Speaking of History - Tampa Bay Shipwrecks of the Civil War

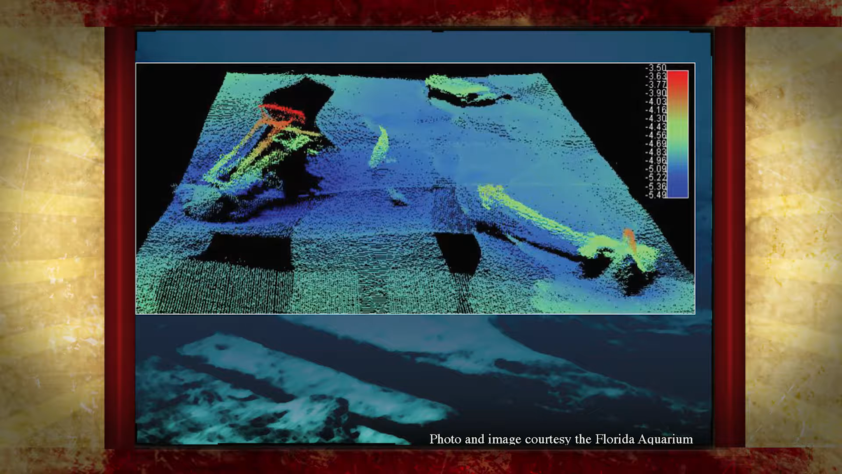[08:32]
Narcissus is a civil war related shipwreck that we have in Tampa Bay and this was picture day out there back in 2006 when a contractor with the Department of Defense was working on some new side scan sonar
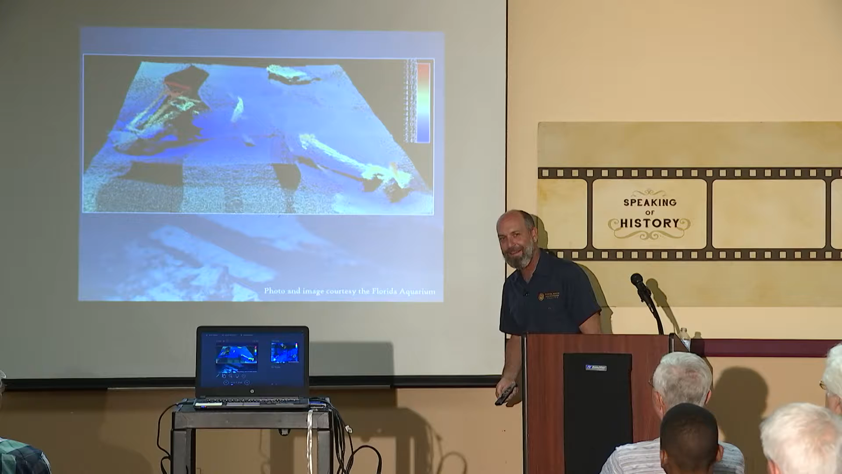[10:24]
yeah this is a goliath grouper that showed up for picture day about six
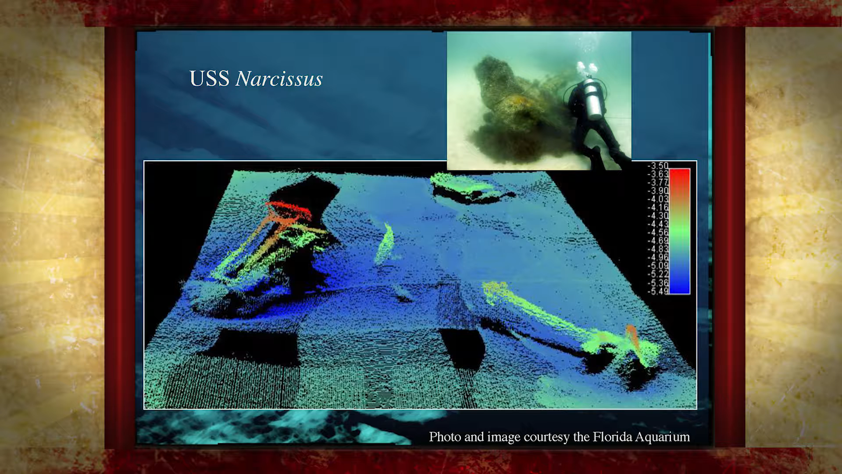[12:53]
there so we'll kind of get into it a little bit these are the remote sensing gear that's that's uniformly kind of applied when archaeologists and underwater archaeologists are looking for shipwreck sites it's not always easy to find them the sea is vast there's you know not always an x marks
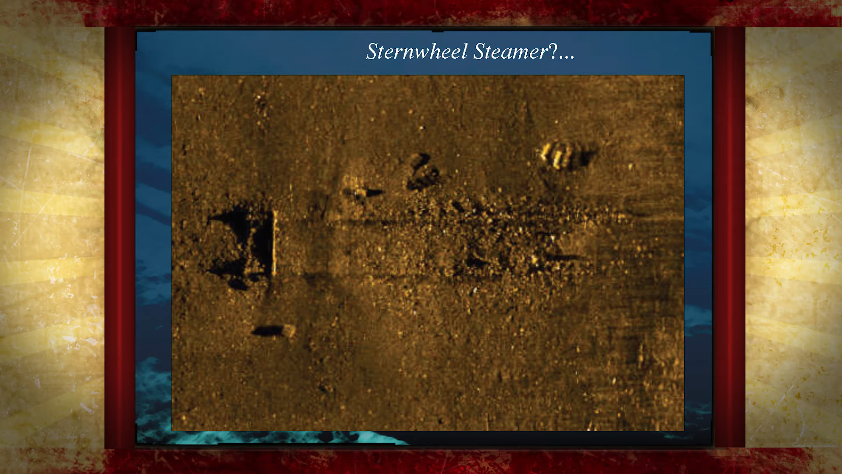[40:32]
but this is perpendicular to kind of the river channel right it's not sitting up on the bank along the river channel parallel to it